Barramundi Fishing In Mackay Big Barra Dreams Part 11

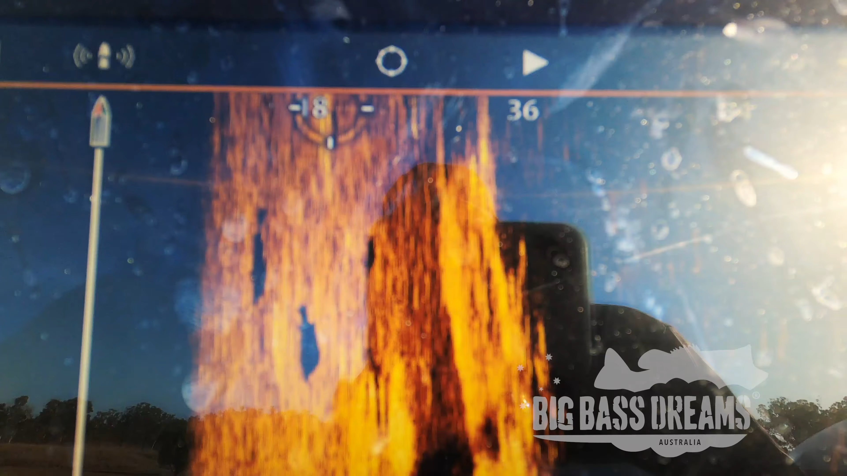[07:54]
Alright guys. I don't know if you can see that. That fish I just caught...
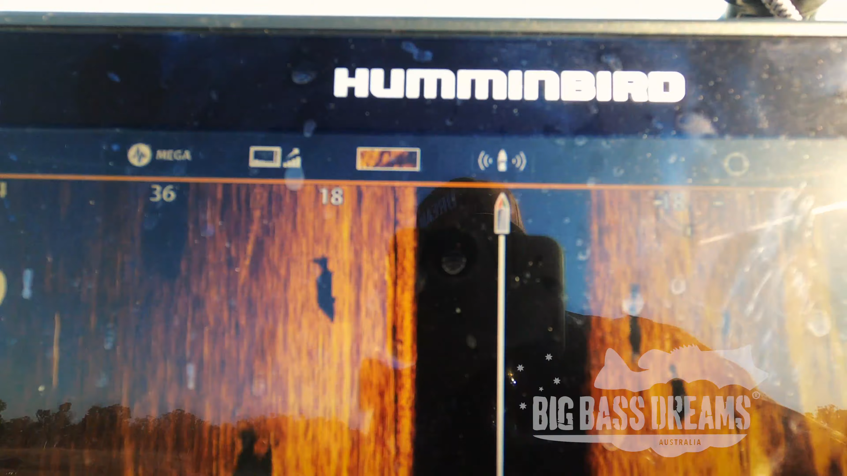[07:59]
Was off the top of the weed. We are sitting just out off the top of the weed. We're in eight foot of water.
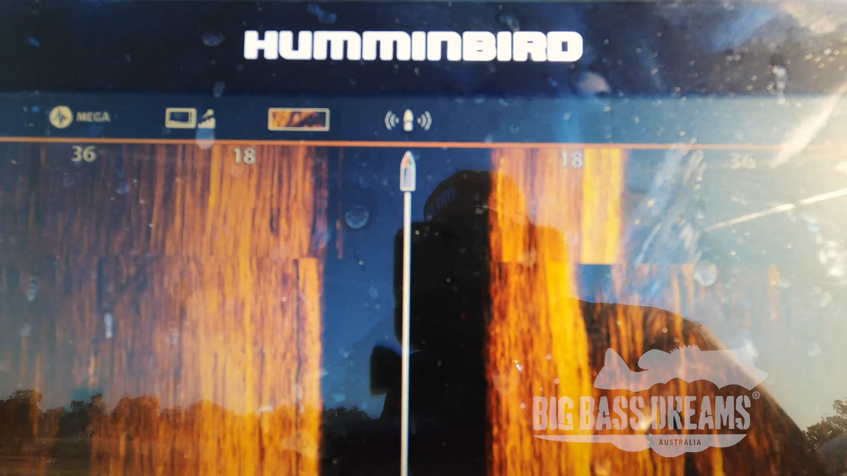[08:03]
Check them shadows out. They are just monsters. So they're scrawl... They're running through. So we're sitting just out off the edge of a creek bed.